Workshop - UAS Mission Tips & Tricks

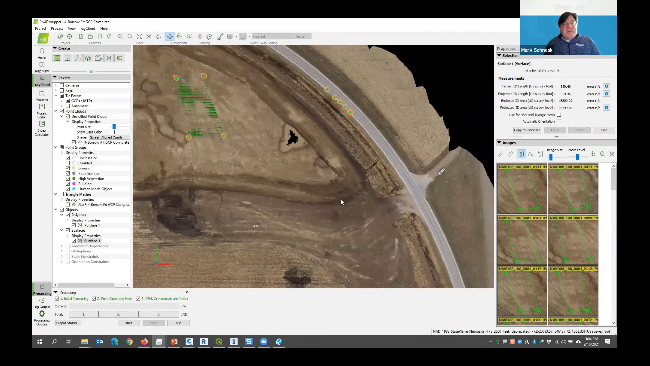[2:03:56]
But there is a volume tool here that basically does the same thing. I start a new volume.
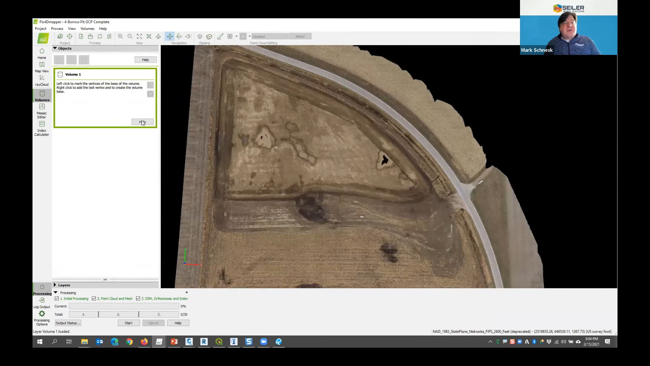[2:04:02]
I click for an area where I want my area, just like I did previously.
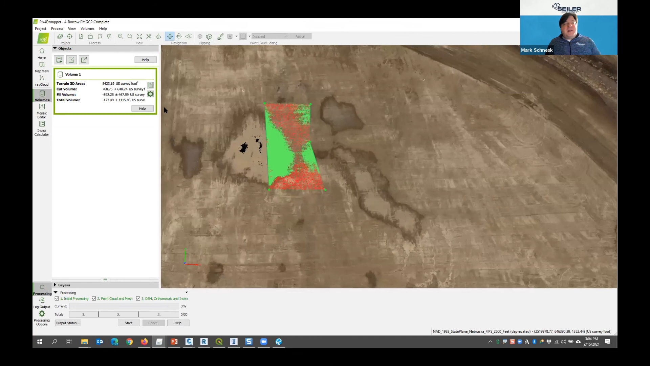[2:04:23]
So it kind of gave me an initial volume of 123 cubic feet.
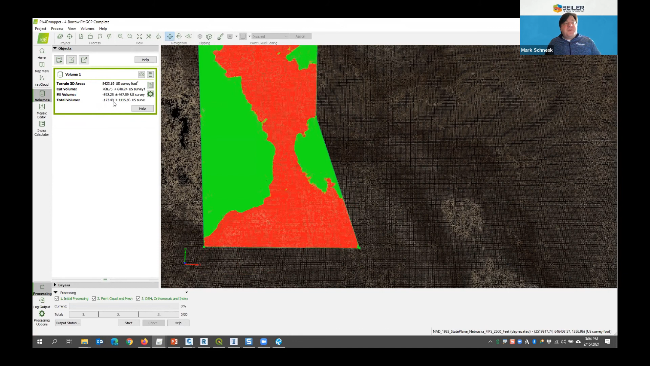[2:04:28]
So it's not a whole lot for that area. It's pretty flat through there. But if I had an actual stockpile of data here, you would see it much better.
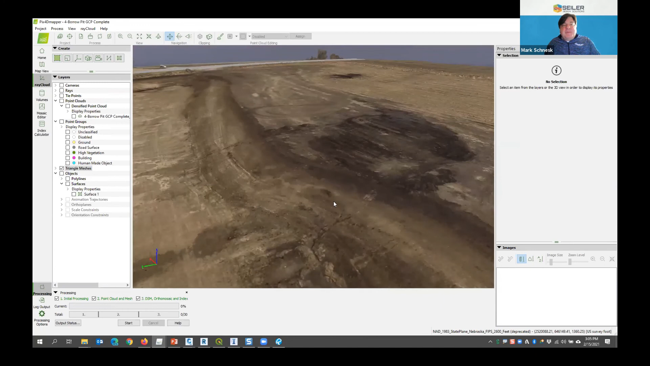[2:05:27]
It's not as accurate as the point cloud.
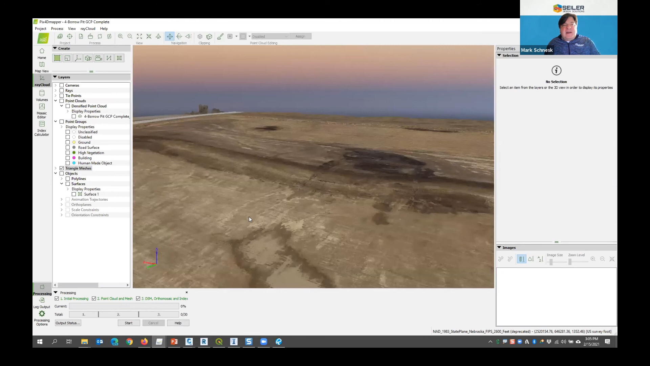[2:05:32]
You can see when we come over here to the trees, it's kind of take just the outside general shape of those trees and made a 3D model mesh out of them.
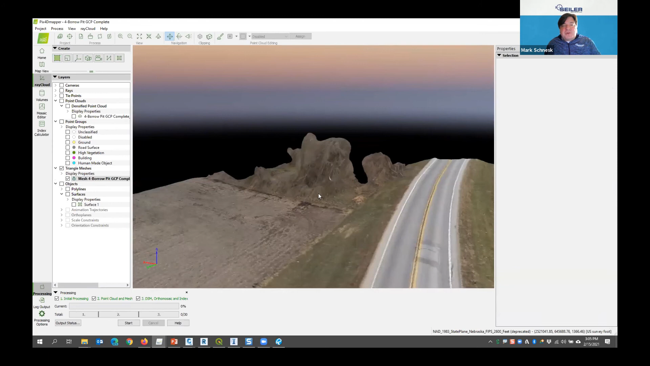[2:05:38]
But something like 3D S-Max,
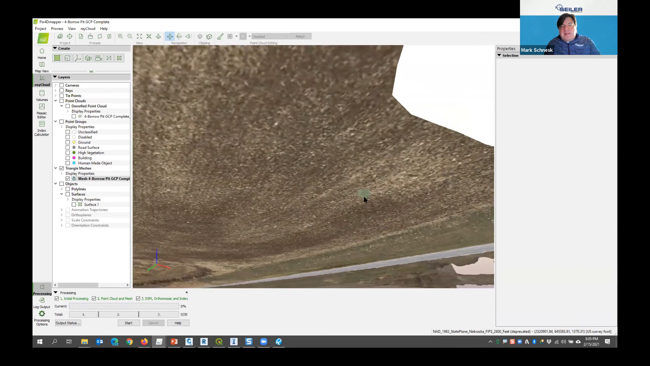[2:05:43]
InfraWorks, Revit can use this mesh model in varying ways for creating surfaces. Anna asks, since the program doesn't know how to clarify water surfaces, you could just use them to, yeah, you could put them to a disabled group as well, and then make notes that they will like.
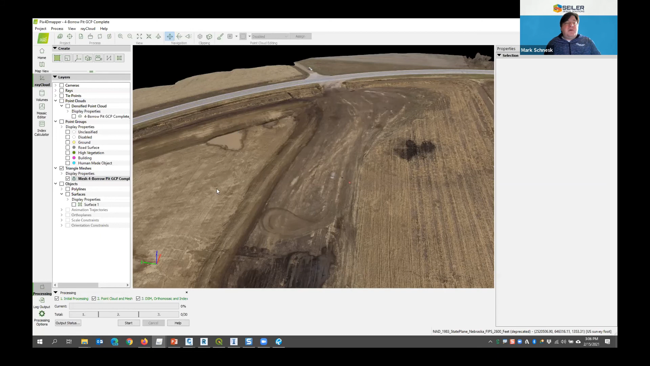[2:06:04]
So this puddle right here, it pulled it out in the mesh, okay, but you can see what the wave action did.
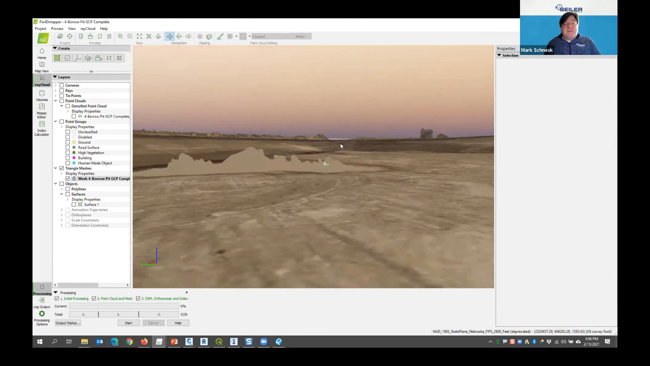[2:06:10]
I don't have a very good 3D model in there, so it doesn't know what to do with water very well, and that's typical of what I would see for water areas like that. Okay.
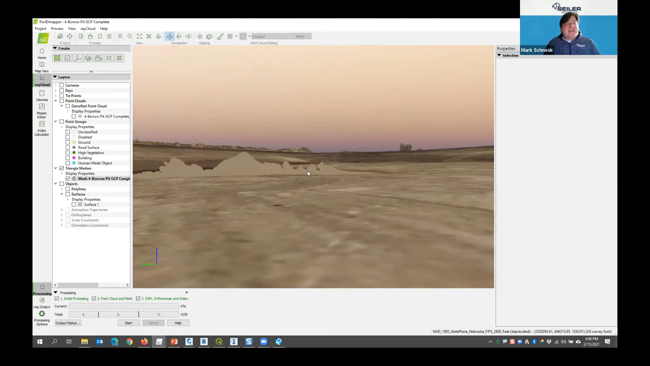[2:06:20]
Last couple things I'm going to show in Pix4D before I move on is actually it's 306. Actually, let me finish these two items. We'll take a quick break. We'll come back to the product data.
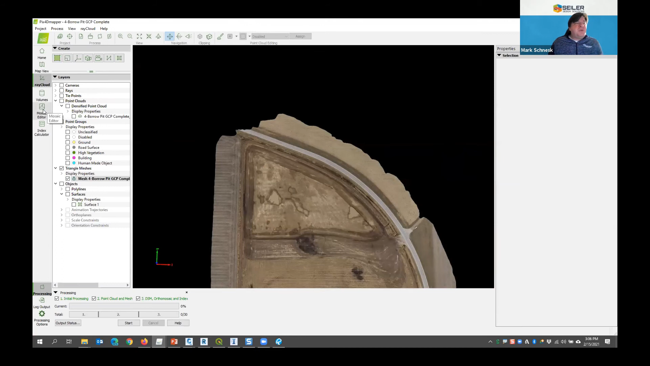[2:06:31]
Pix4D also includes a fantastic mosaic editor. So my mosaic editor is my 3D orthometric photo.